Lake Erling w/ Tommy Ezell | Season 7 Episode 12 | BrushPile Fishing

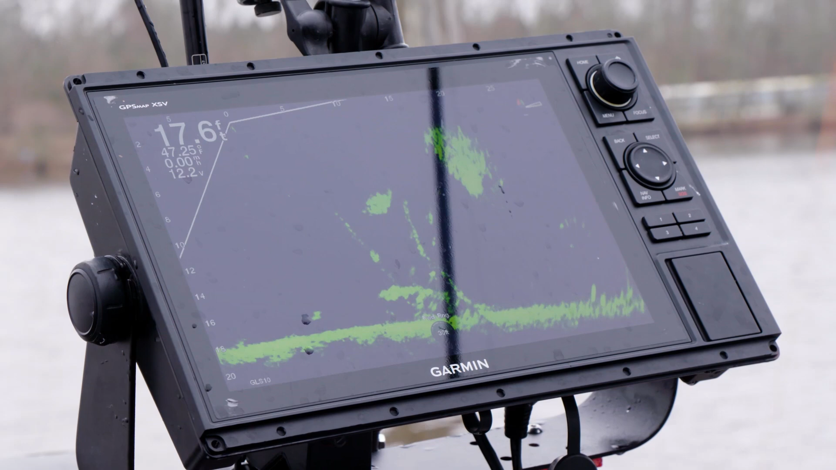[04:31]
Hit the fish turned on it and the boat kept moving.
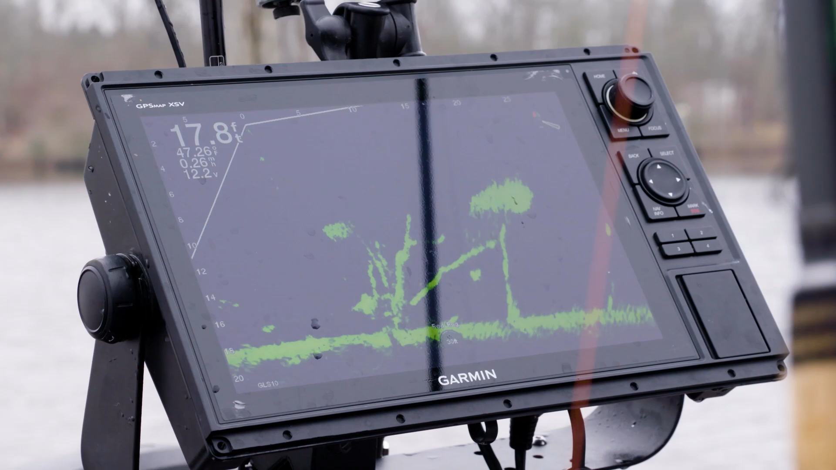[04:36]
And Tommy, for a guy just getting ready to get the live scoop, this is one of the toughest things, following those fish when they're moving. That takes some practice.
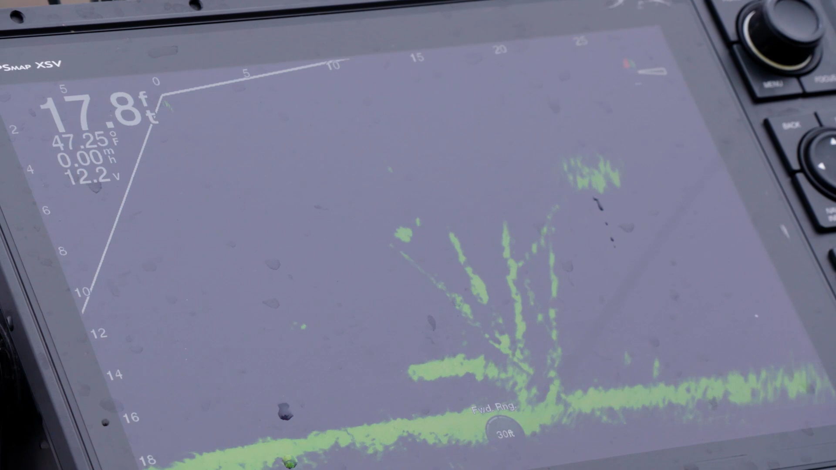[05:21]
On screen: depth 17.8 ft, water 47.25°F
You're seeing one fish here and they're definitely scattered. You see me moving that bait, moving that bait. There's endless cover. So, I mean, basically they're in cover the whole time.
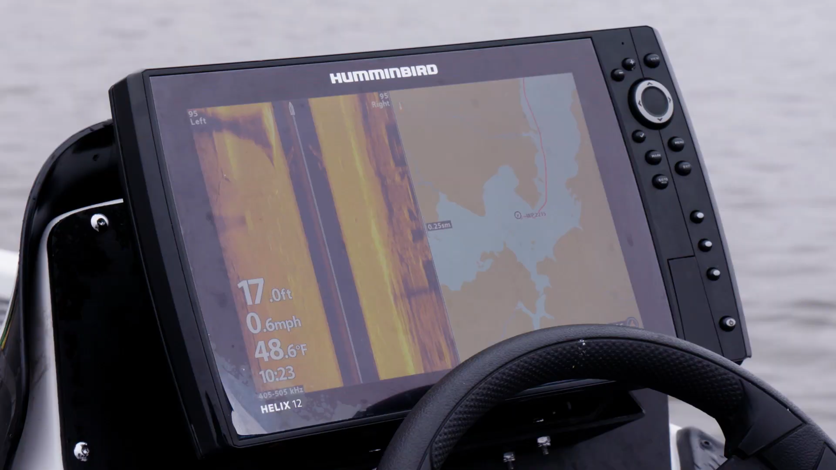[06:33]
On screen: depth 17.0 ft, water 48.6°F, speed 0.6 mph
The average depth we've seen today so far, Tommy, has been anywhere from 16 to, we're in 19 foot now, but 16's been about the normal.
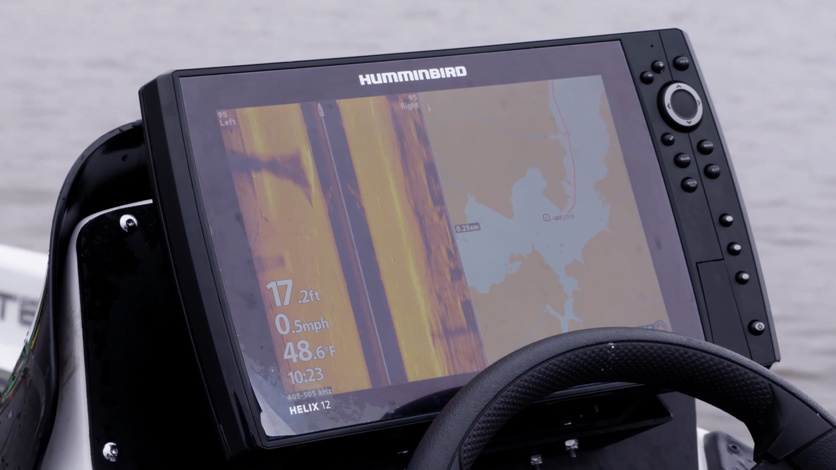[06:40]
On screen: depth 17.2 ft, water 48.6°F, speed 0.5 mph
Mm-hmm. Got him. There we go. One single fish, and he's got him.
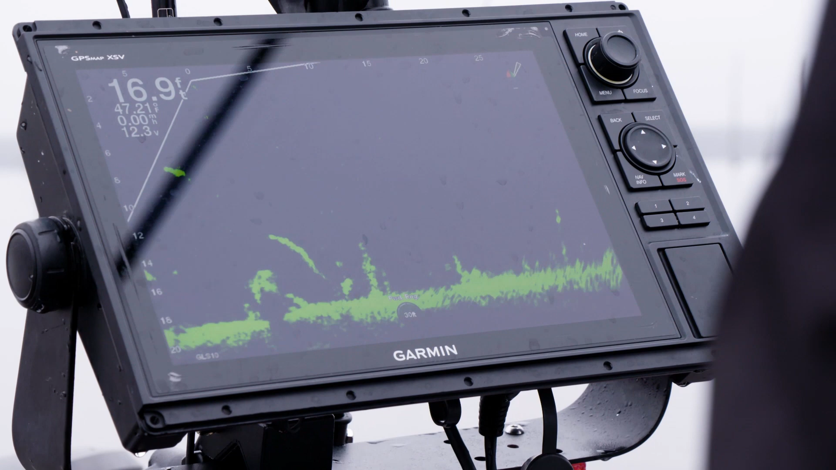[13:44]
On screen: depth 16.9 ft
You never know, those ones tucked onto the bottom like that. There he goes, there he goes. Could be a good fish.
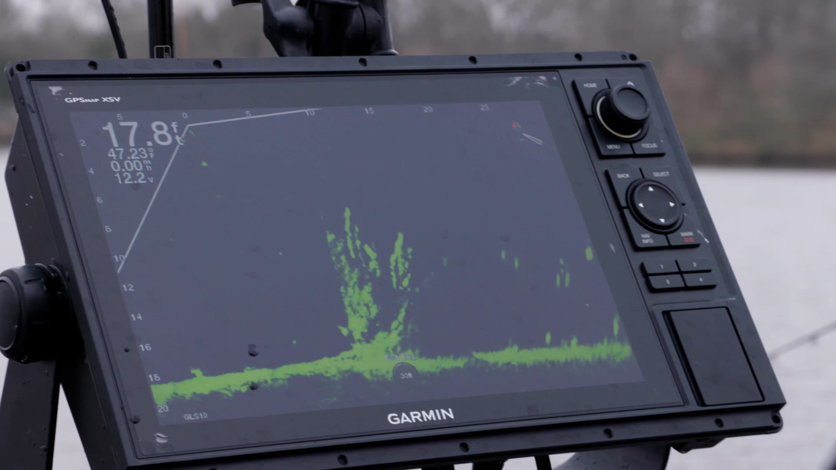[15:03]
On screen: depth 17.8 ft
And there's a fish in there. There was, I think that's him right there,
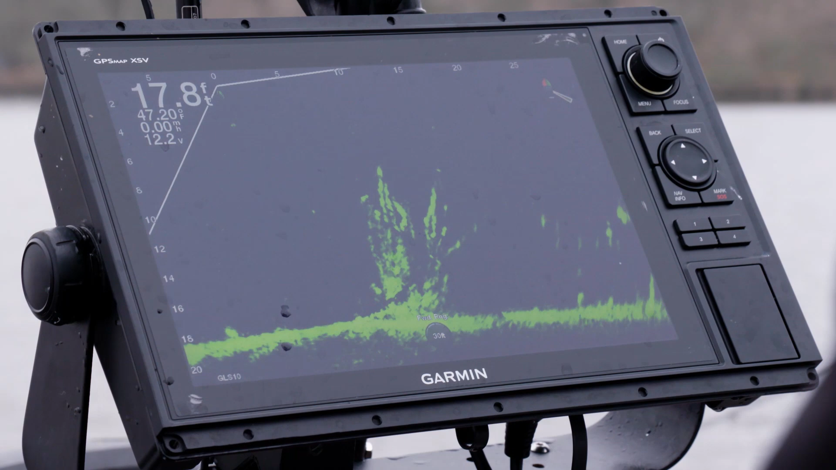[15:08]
On screen: depth 17.8 ft
but it looks totally different from this side.
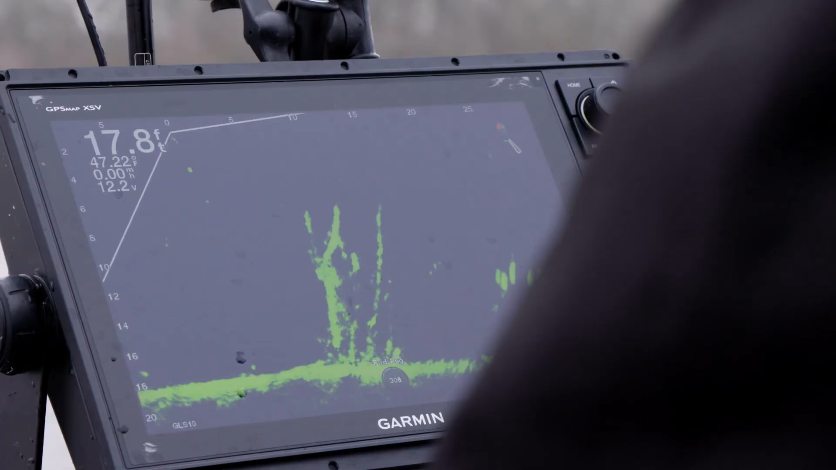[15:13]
On screen: depth 17.8 ft
I don't give them too long. You know, if I know that I'm touching that fish.
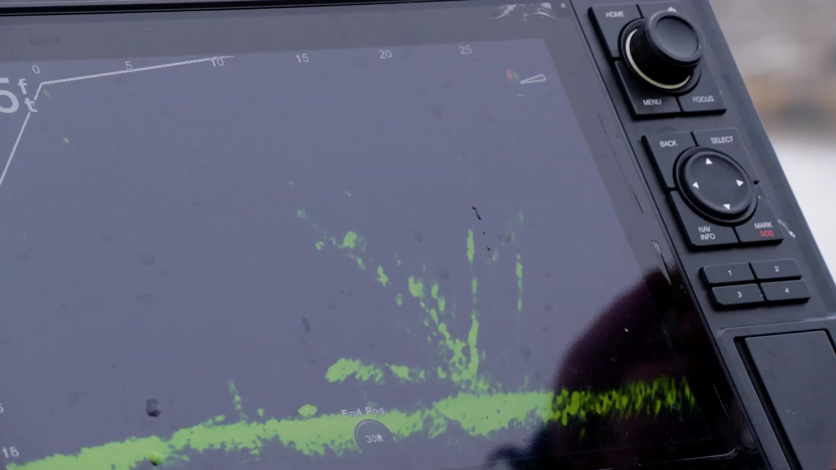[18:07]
He came up a little bit.
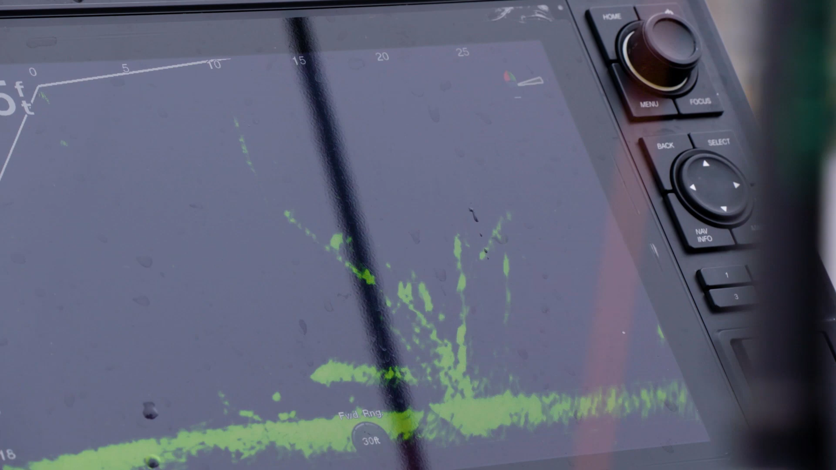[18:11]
But you can, you know exactly what trees to look for. I basically call them houses.
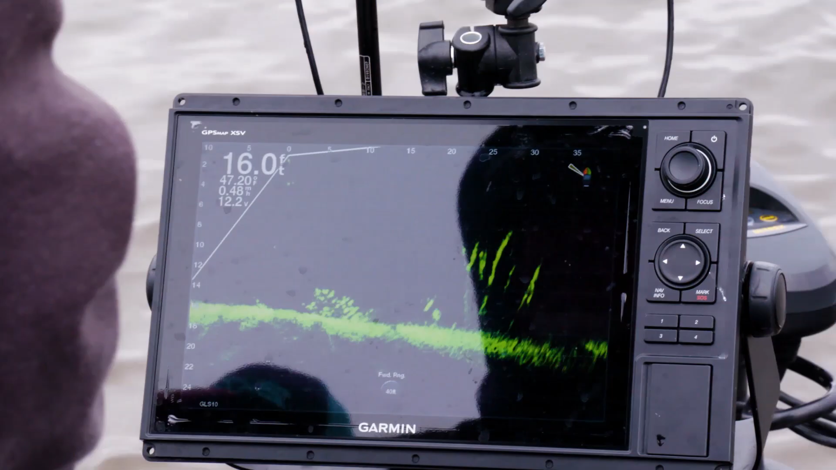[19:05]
On screen: depth 16.0 ft
Got him. I got him. That was a roamer, man. I don't know how big he is. That was a roamer. I chased that fish, he ain't even that big.